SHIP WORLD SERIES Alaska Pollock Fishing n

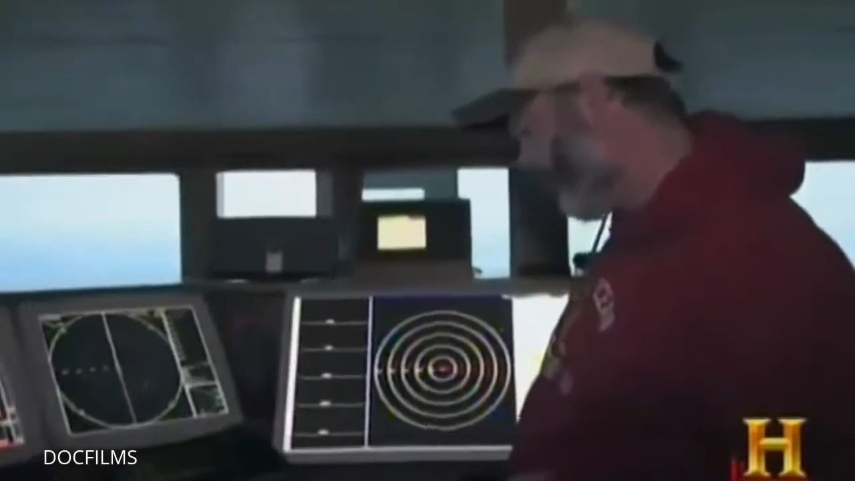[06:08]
fish Scott needs the very latest sonar and tracking equipment available as he begins scouting
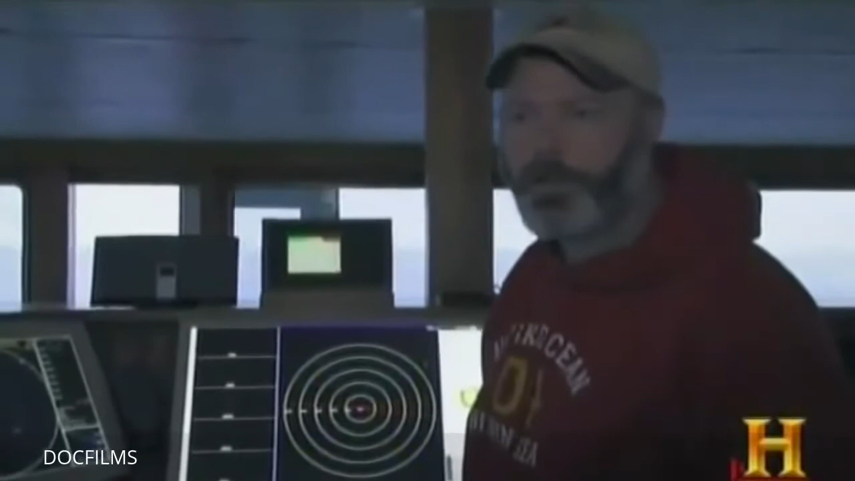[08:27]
schooled together like that and that's obviously that what we're looking for Scott notices a
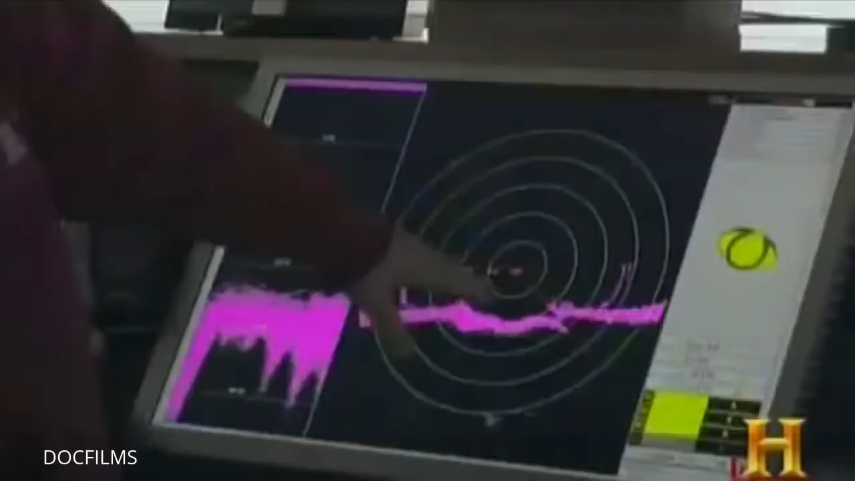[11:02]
right but this should not be wavy it should be pretty straight
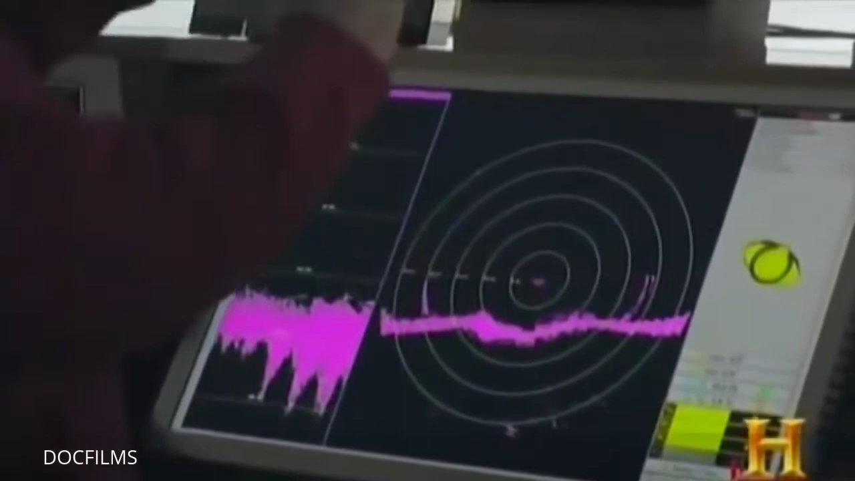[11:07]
and I can see that suitcase it has a sensor in it for pitch and roll so you can see
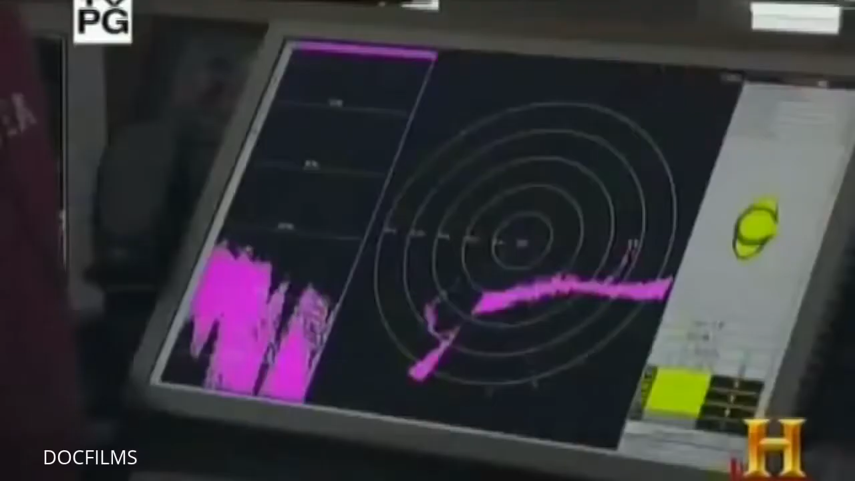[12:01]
very difficult to see fish going in the net it's
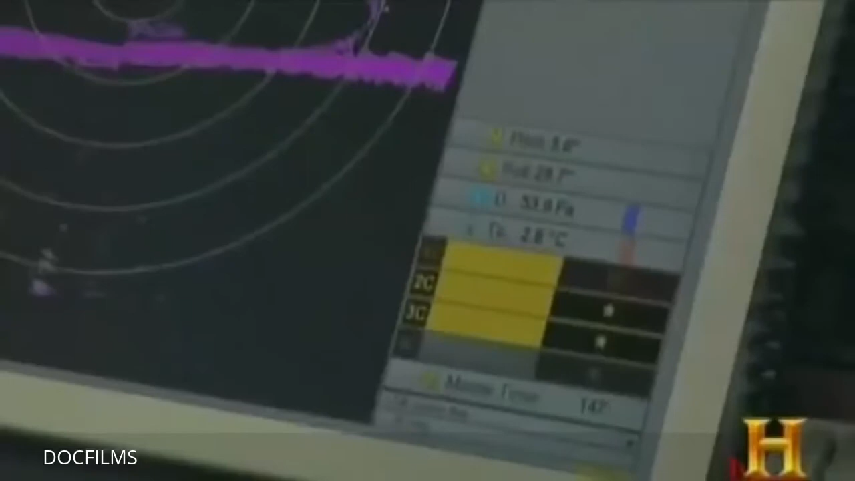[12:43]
gets the signal he'd hoped for see we
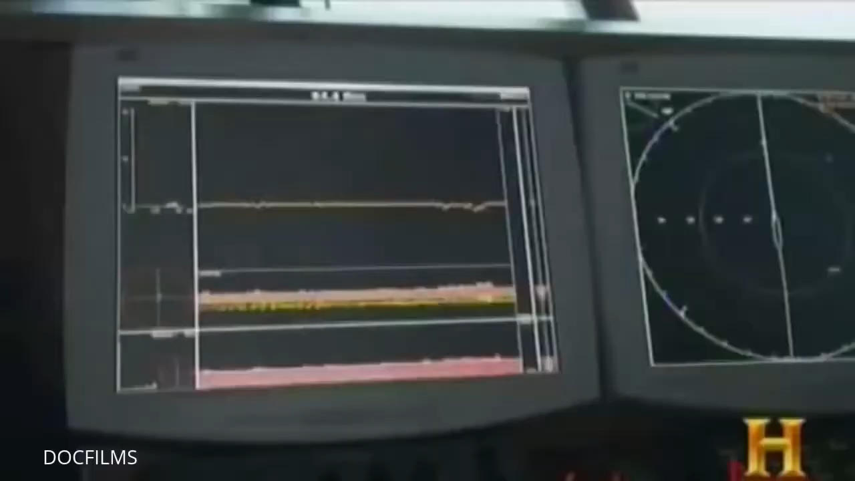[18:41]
stuff on the echo sounder when you're looking for a little tiny thin layer of fish sign on a machine when you're going up and down it it's pretty tough for it to pick it up so